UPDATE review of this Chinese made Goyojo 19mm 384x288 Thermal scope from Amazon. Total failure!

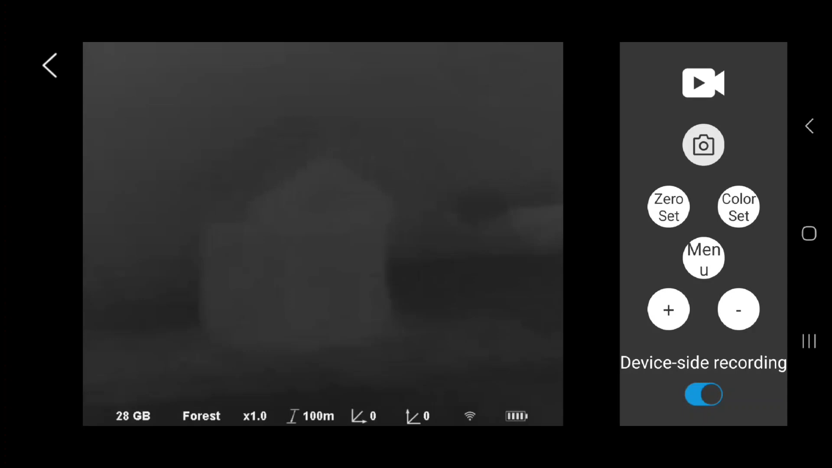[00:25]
And like I said, as promised, I used the shit out of it before the 30-day return. Well, this is how crisp it was when I first got it.
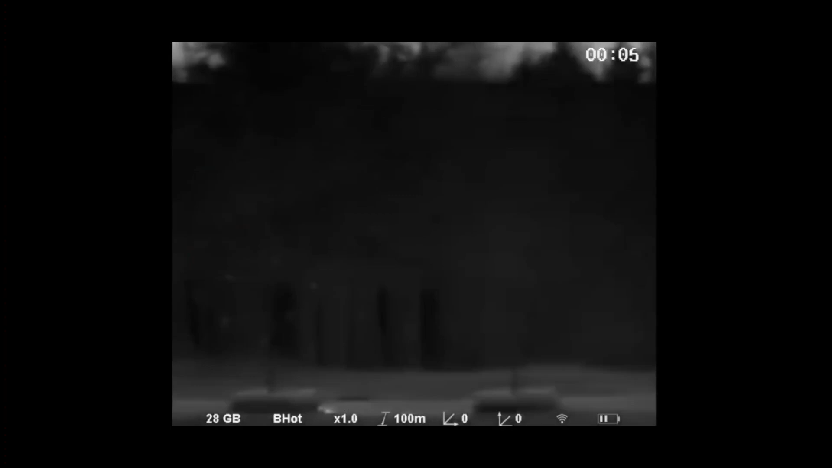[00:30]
You can see the trees, right?
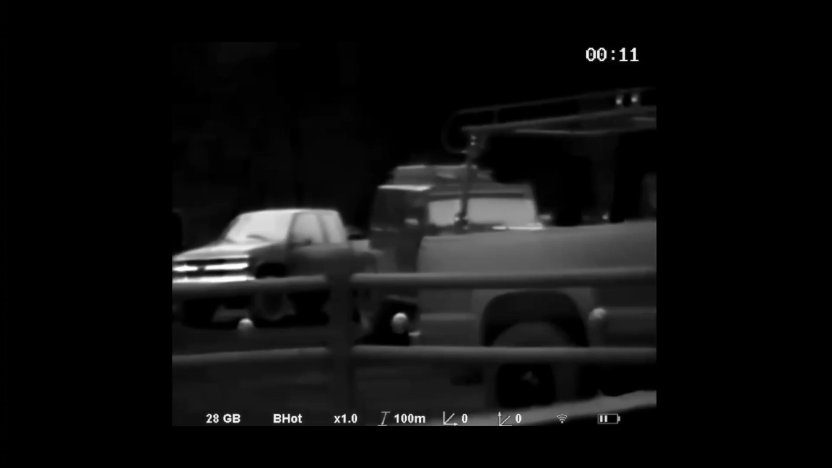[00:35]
I mean, the picture was absolutely impeccable, beautiful.
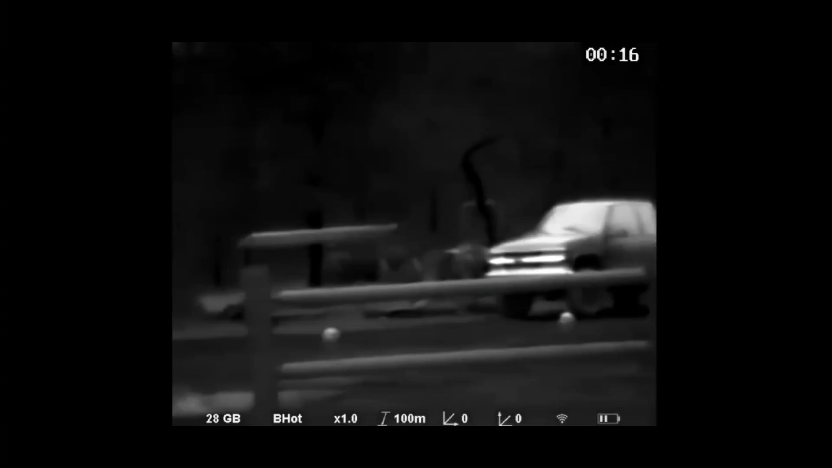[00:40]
And I don't know how in the heck, simply turning it off,
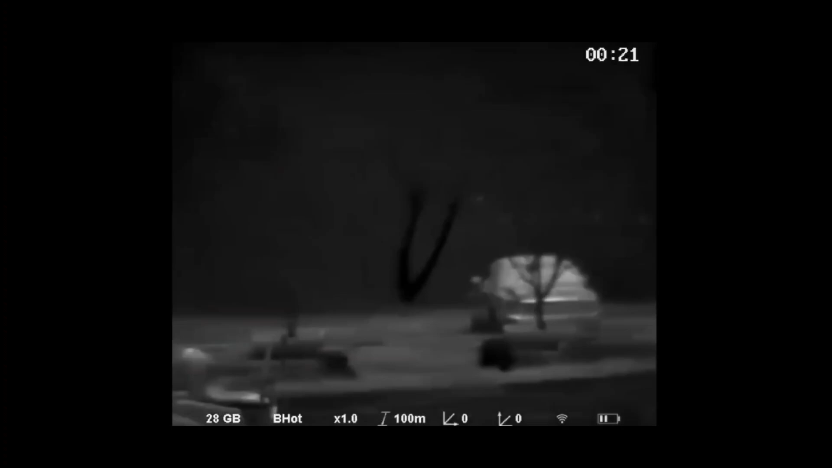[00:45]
putting it away for the night, and then turning it back on and getting,
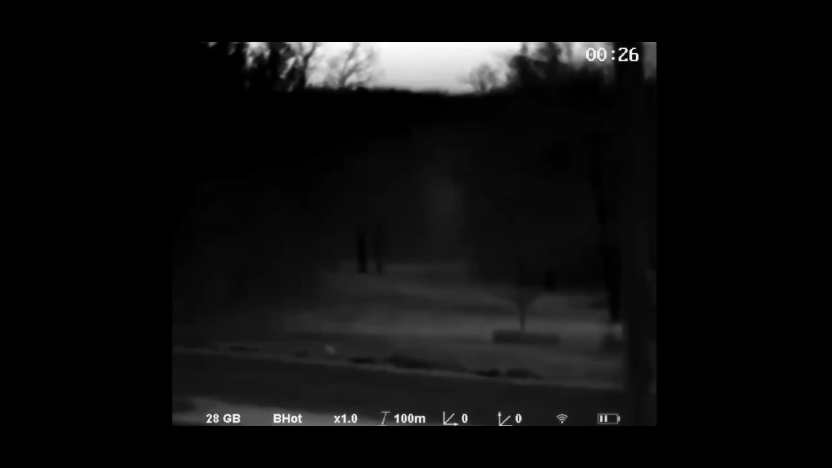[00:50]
well, this image, as you see now.
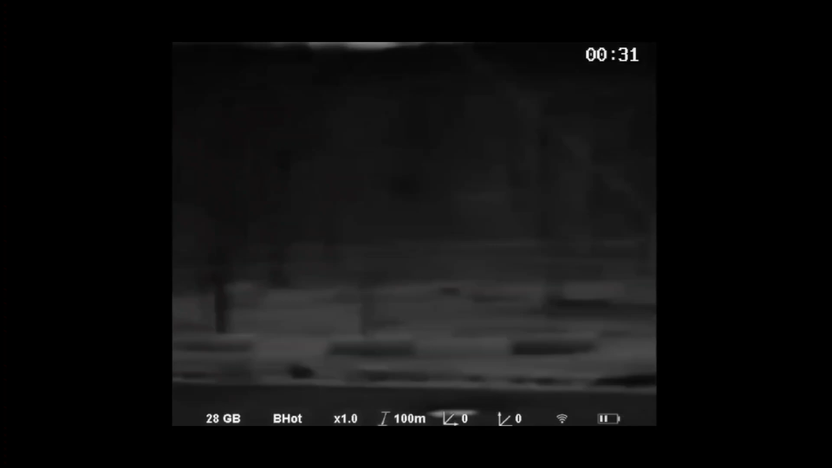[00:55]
But either way, so there is another model that I do want to try that these guys make. So it's a 25 millimeter lens, where this one is a 19 millimeter lens,
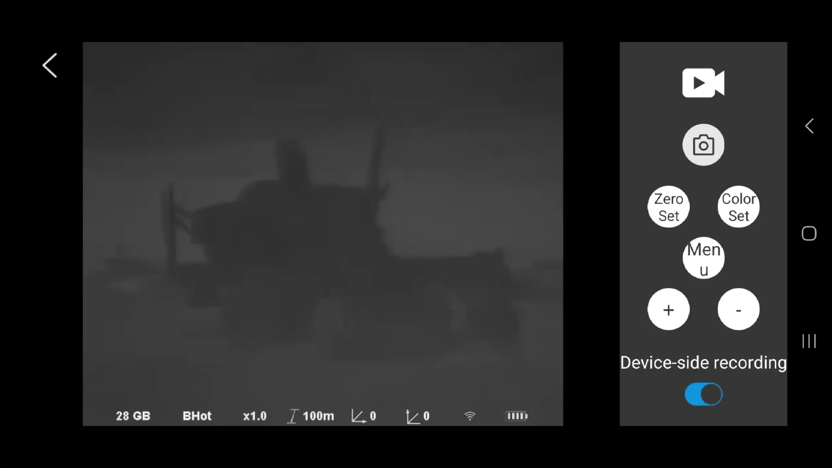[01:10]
the other one is a 25 millimeter lens with a 384 core in it. The only thing that it doesn't have that this one does have is Wi-Fi. So the new one that I'm going to order doesn't have the Wi-Fi enabled in it,
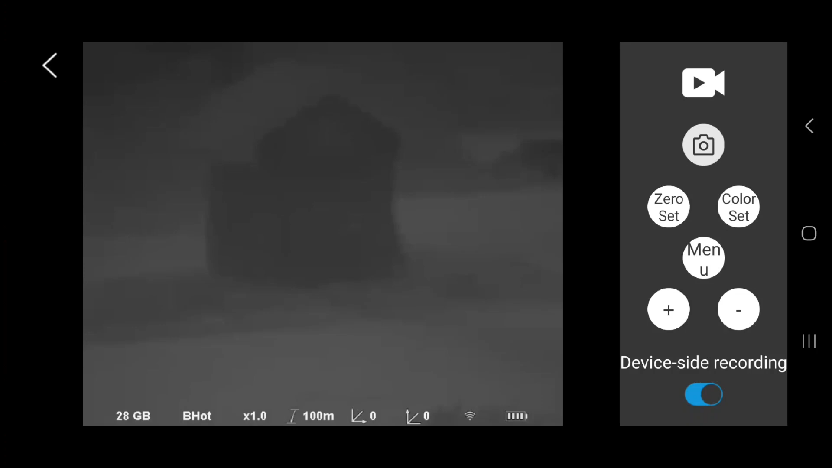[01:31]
which is fine with me because it's still does screen video records and takes pictures. But yeah, that's just horrible picturing right there. Wow, it really degraded. Before, right in there, you could see the individual sticks or the individual trunks of the trees in black hot. This thing, it just isn't performing anymore.
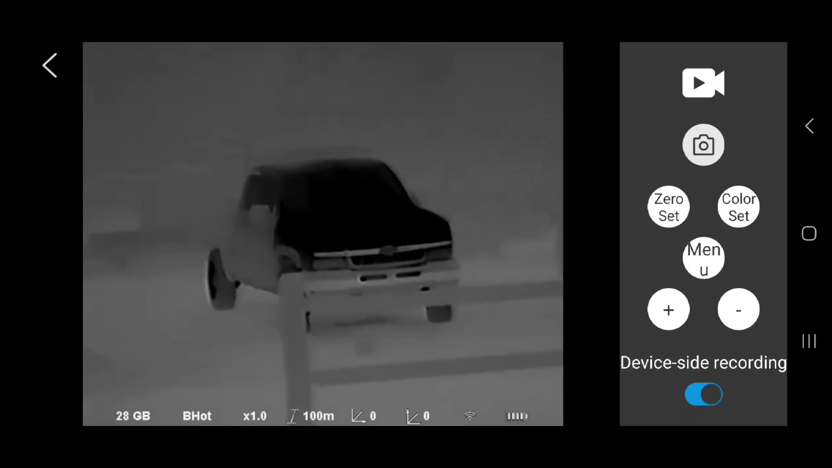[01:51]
It's like all of a sudden everything just snowed out. Like the core is only getting half power or something, or maybe the data being transferred to the little LCD screen or something inside there is not doing what it's supposed to. I don't know. Yeah, remember the lawnmower in the last video?
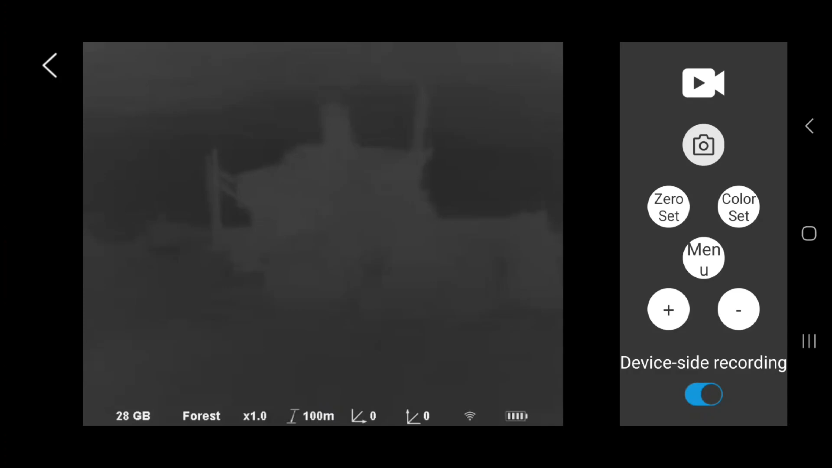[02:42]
It's just a washed out. But there was a rabbit out there somewhere, and I could see that he was a dark black. Oh. That's white hot. There you go. So there's some rabbits right there. There's my cat. But you can't see nothing past that.
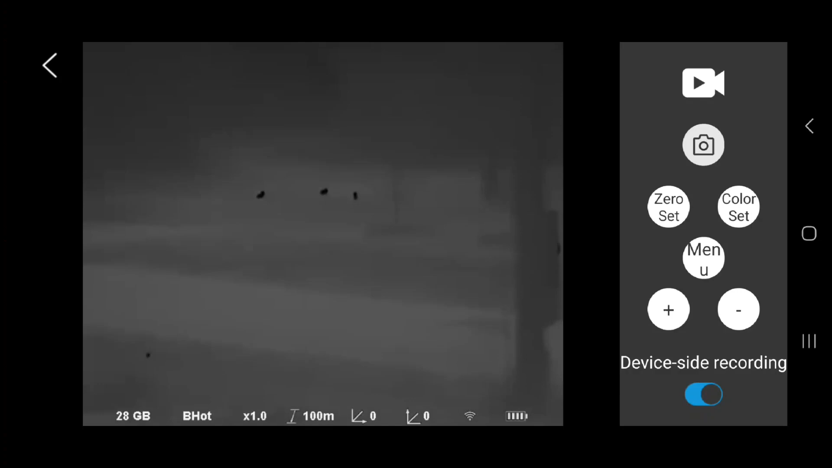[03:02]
I just don't get it. These are the views I'm getting through it now. Very blurry. Look at this shit.
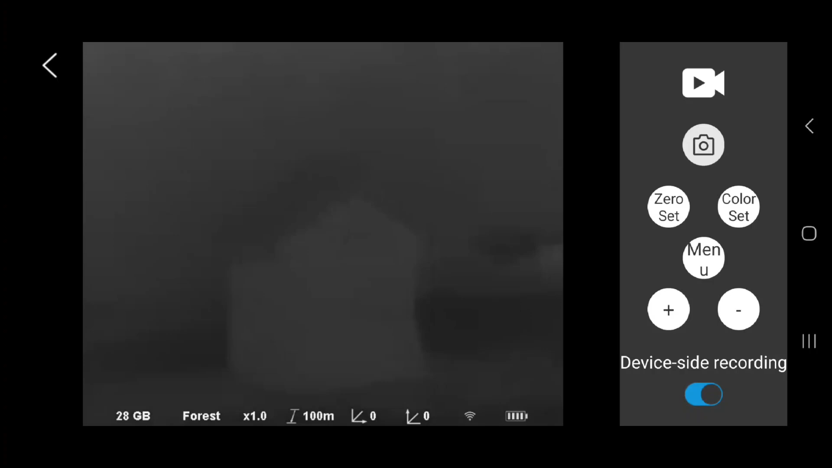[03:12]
Completely downgraded image. Now that actually looks good. But that's up close.
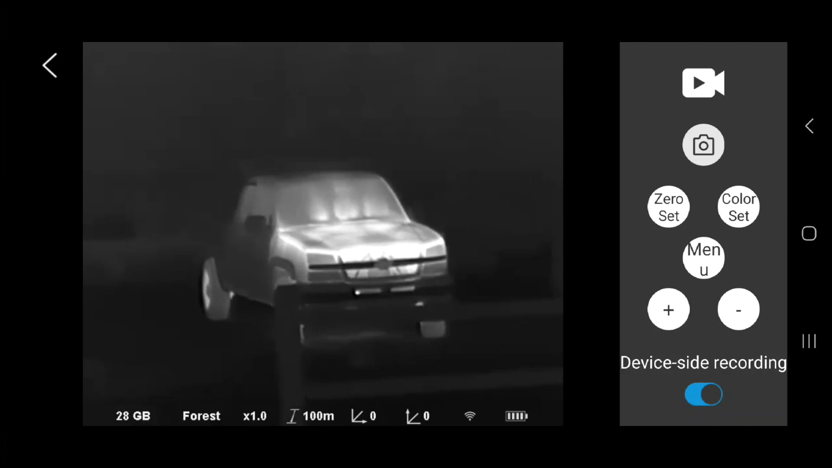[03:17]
Anything, you can't even make out the trees at all. Look at that. The greenhouse. Remember the greenhouse? So this is a snapshot from my phone from the other day. Notice you can see the trees. You can see the trees beyond the trees in the wood line, right? Well, of course, for whatever reason, this is the image I'm getting now. If you notice to the left right there, you see the little slight darkened triangle.
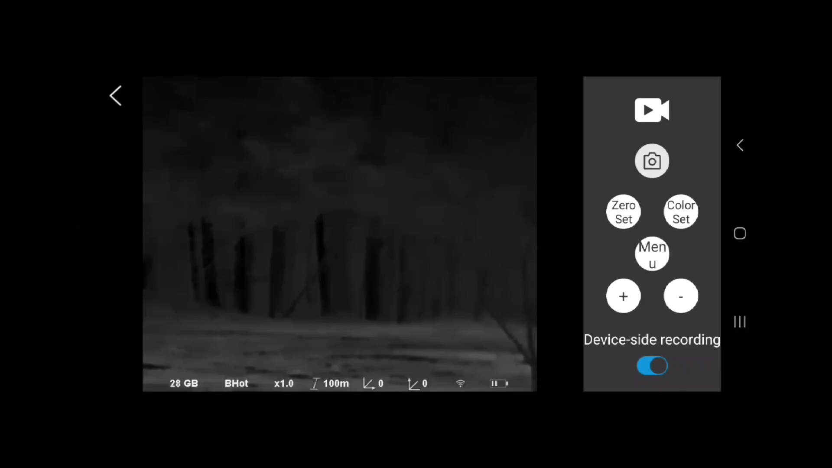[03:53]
That's the pitch of the greenhouse. So this clump of trees right here sits next to that, right? This is what I'm seeing now. I don't know, man. I have no idea. All I can say is I've been using it, playing with it, playing with the different functions, put it away last night, started messing around with it early evening, you know, early evening, just before it got dark, because, you know, playing with it during the daytime. But it's been overcast, you know, here. So, but anyways, that. To go to that, yeah, that's not normal.